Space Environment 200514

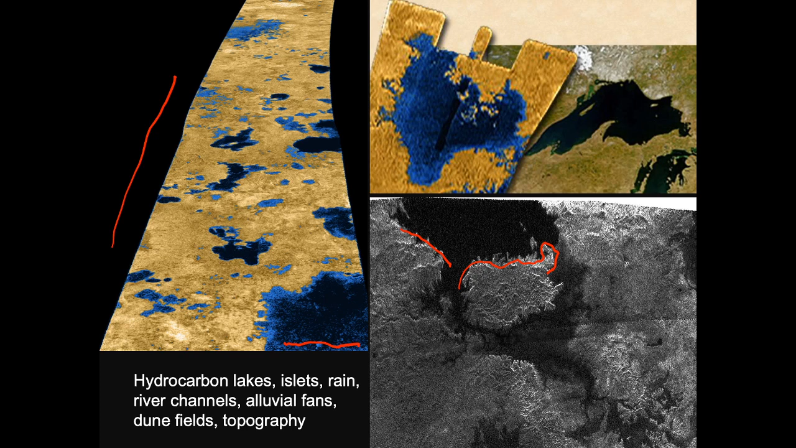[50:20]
E Stanley Kubrick, il regista, invece, beh, per ragioni sue, naturalmente uno straordinario film, e anche Ganimede è un oggetto interessantissimo, invece fa finire questo viaggio nel sistema di Giove e non in quello di Saturno. Va bene? Ma qui non è finita la storia non è finita, qui vedete anche probabilmente quelli che sono delle sorte di paludi,
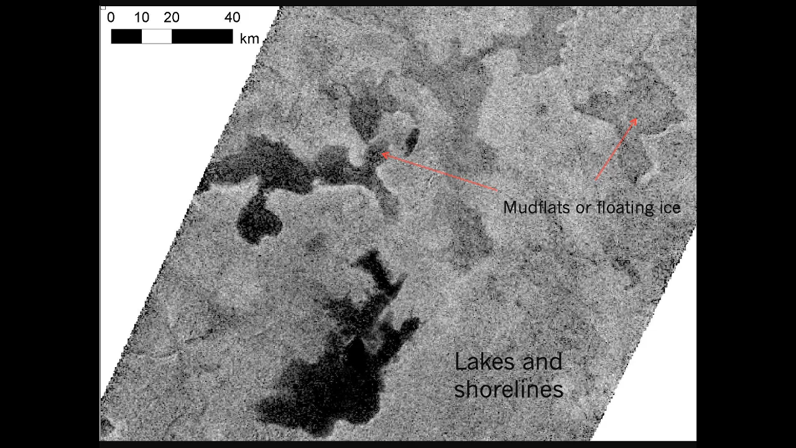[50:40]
in cui vedete che l'ecoradar non è completamente assente. E qui volevo darvi un'idea di come l'immagine SAR e come la nostra capacità di distinguere strutture possa cambiare in funzione della risoluzione di un SAR.
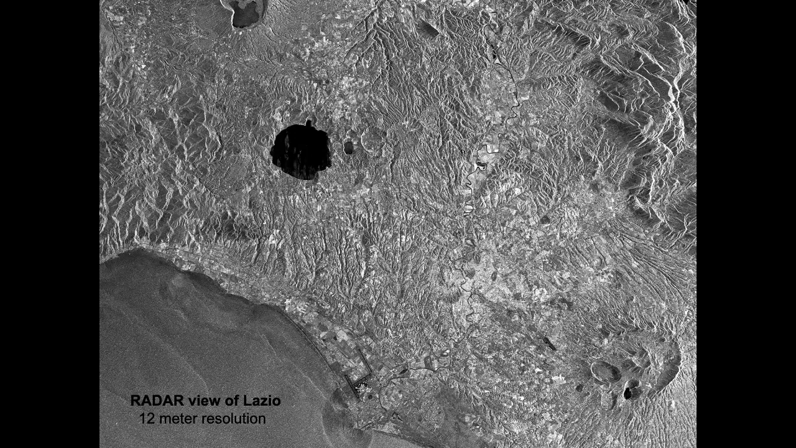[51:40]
il lago di Castel Gandolfo e il lago di Nemi. Qui sotto c'è Roma, questa è un'indagine, qui c'è Tivoli, qui Tivoli sta qui, questi sono il complesso vulcanico dei Colli Albani, questo è il lago di Bracciano.
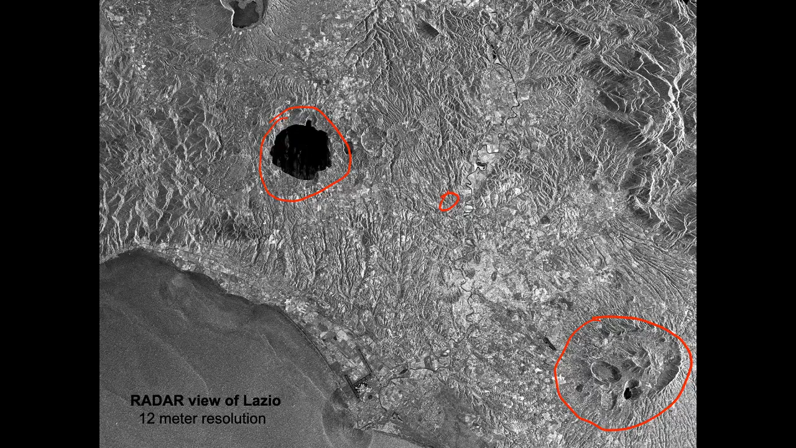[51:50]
Questa è una risoluzione a 12 metri. Cassini, ricordatevi, aveva 300 metri di risoluzione.
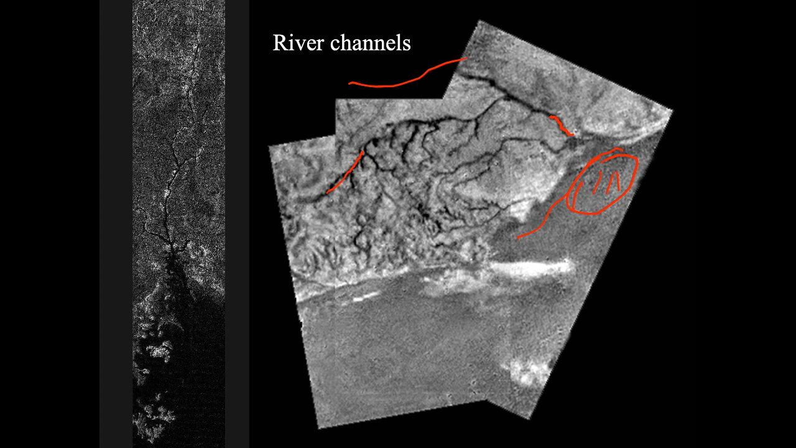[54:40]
Quindi su Titano piove. Da questo punto di vista, questo remoto corpo del Sistema Solare ha delle similitudini molto particolari con la Terra. E qui ho voluto fare un confronto con dei canyon terrestri che mi sono particolarmente cari, del Colorado Plateau.
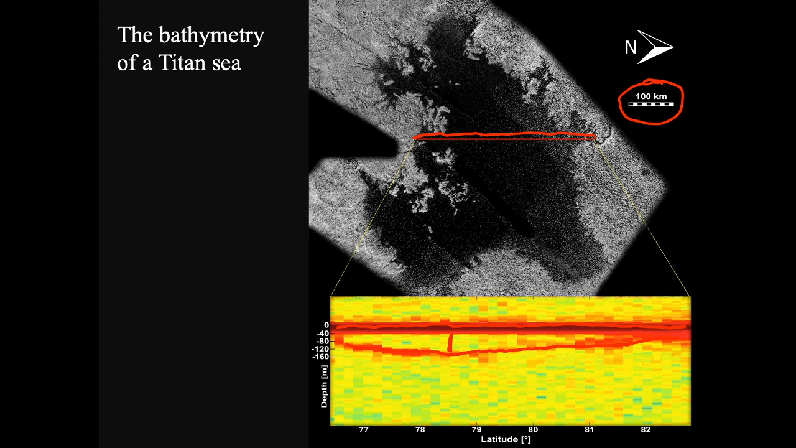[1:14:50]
elegante. Ricordo che il direttore del JPL alle riunioni di management che faceva iniziava sempre per un mese, è iniziato parlando di questa straordinaria misura, la batimetria di un mare di titano.